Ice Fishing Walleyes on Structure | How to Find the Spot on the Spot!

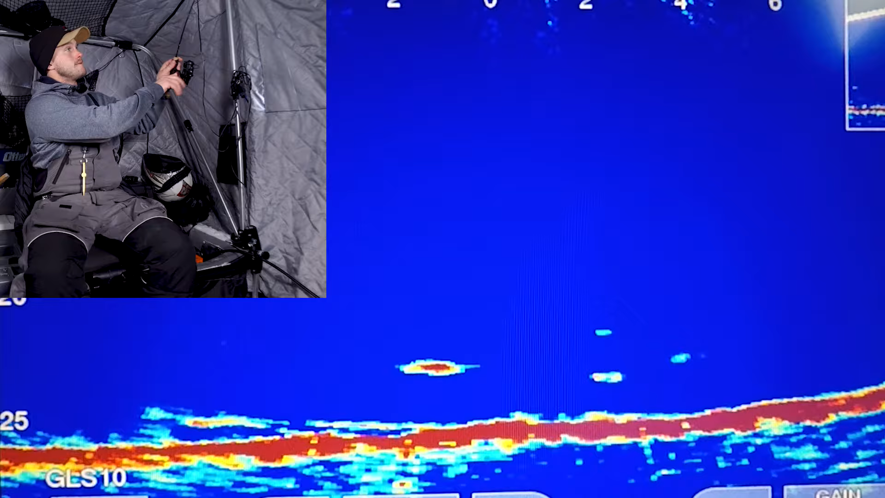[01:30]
There we go. There we go. We are recording good. Oh no, I got some ice built up on my line. There we go. Got off. That was like an ice chunk, not even buildup.
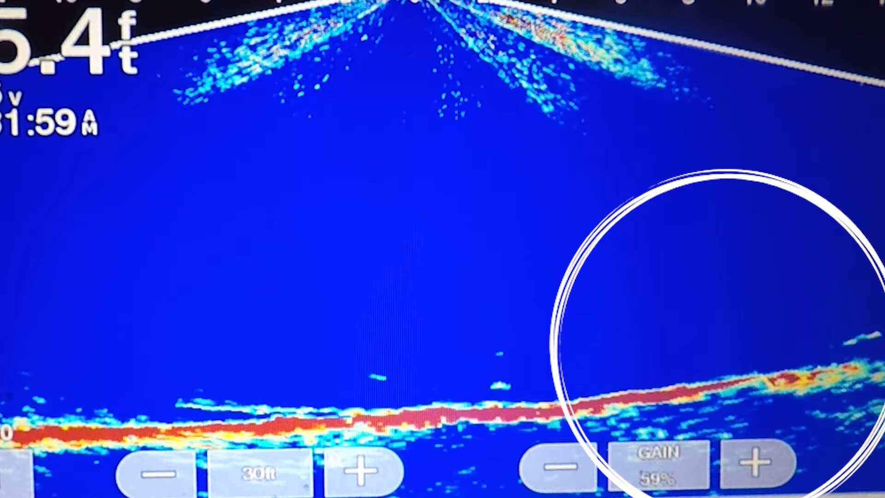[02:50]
You can see where it kind of comes up on my LiveScope a little bit, and I'm sitting in about 25, 26 feet. So there's definitely some fish moving through. It's a high traffic area, which is great to see.
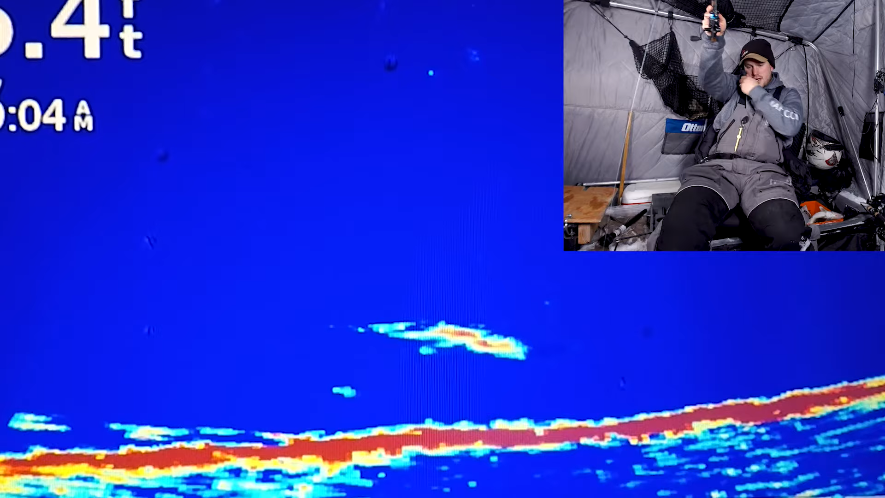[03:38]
I'm catching one. Hold on. This one seems like a pike. A little bit of pike action as well.
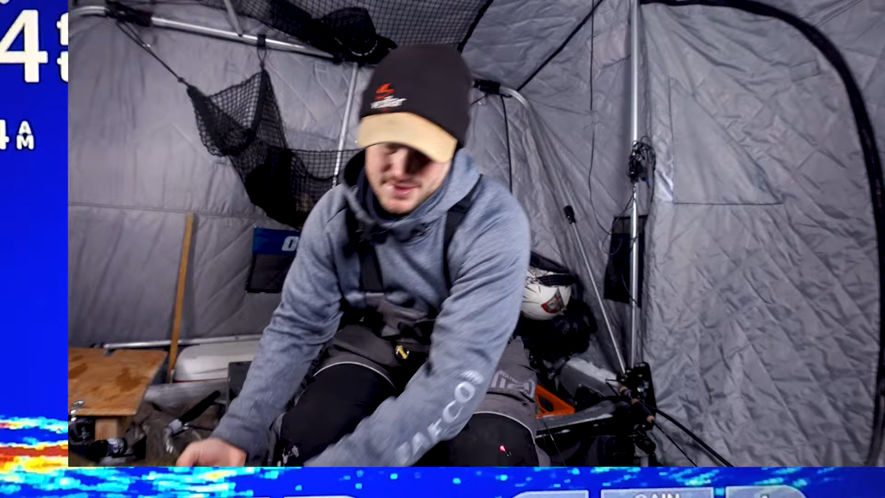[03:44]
Get that one back down. See if I can jig this guy up.
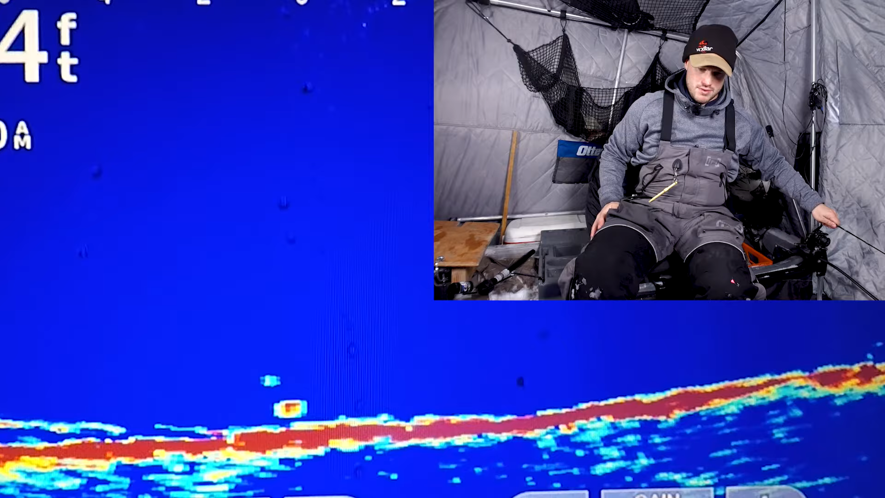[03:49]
Yep. Jeez. That pike just got down.
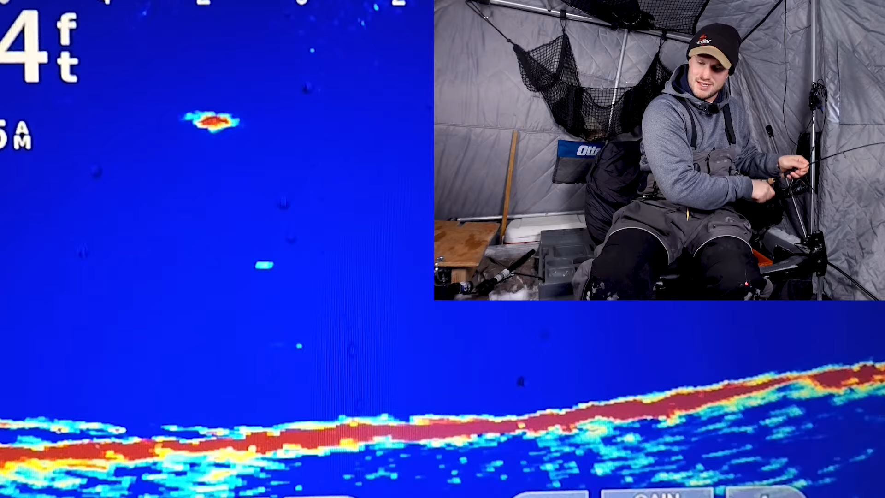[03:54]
This one seems more like a walleye, not a giant walleye. Oh, nope, sauger.
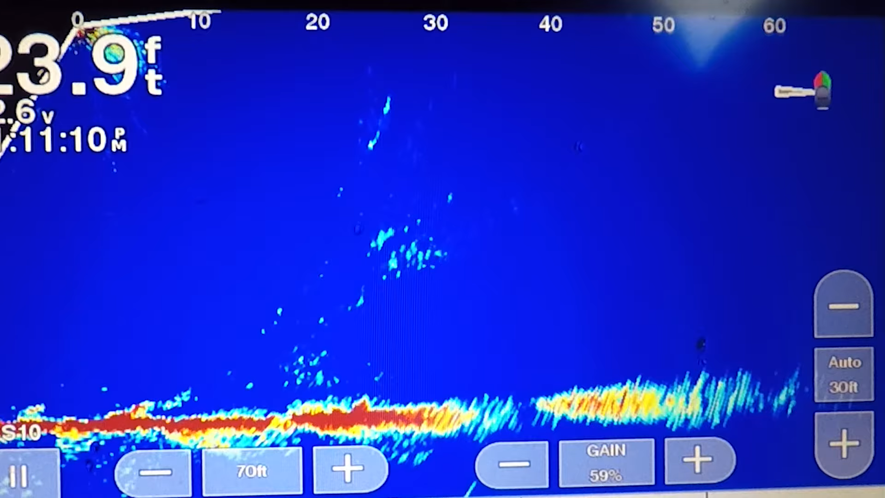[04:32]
That is getting closer to where the big main part of the hump is. You can see a couple different layers on there. And as I kind of pan pan around, you can see right behind me is that smaller little point that I'm on right there. And then it kind of drops off and back down to the other side. Some of the other areas that I look for when I'm targeting some of this mid-lake structure during this time in like that mid-winter time of year, one of the things that I look for is steep breaks.
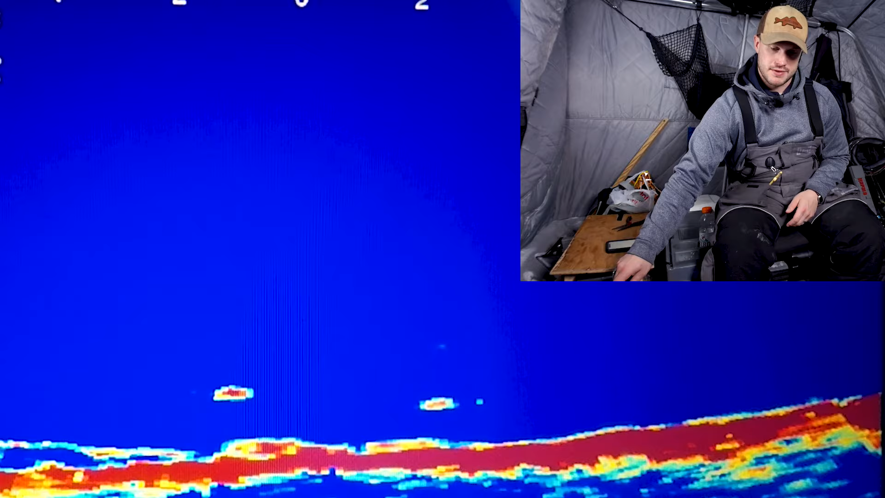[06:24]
We have something moving around down there. There it bit. Doesn't seem big.
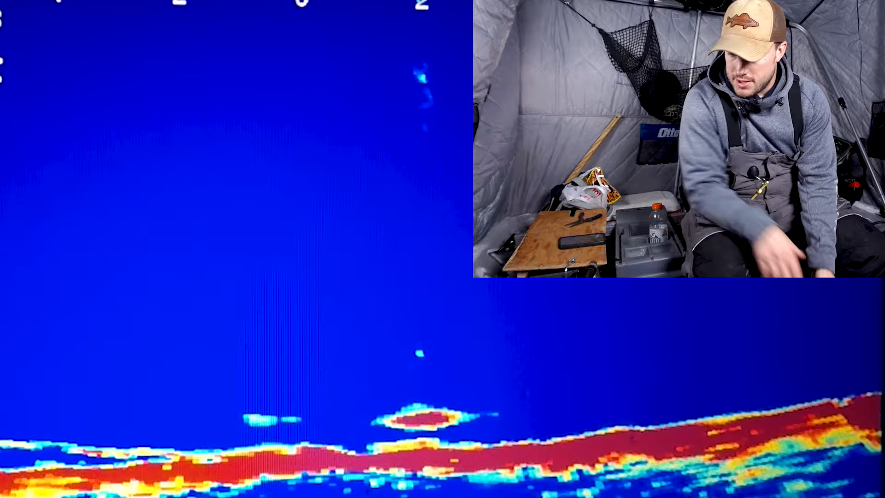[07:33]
There we go. Oh no, I got one. I'm ending up keeping this soger anyways because it's been out for a little bit here and it's a little bit better sized soger.
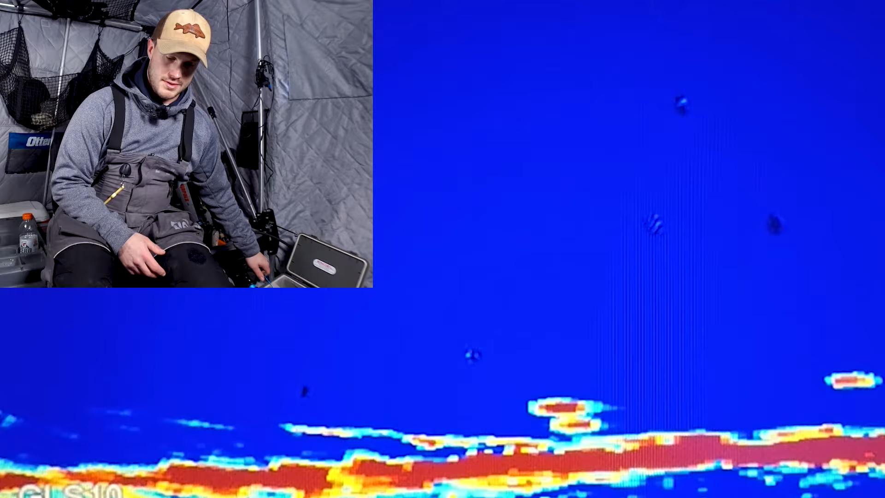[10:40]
So you want it on the drop? Yep. He did. Wanted it on the drop. And that's what always happens in the summertime too. These fish just love to trap it to bottom, get it close to that bottom.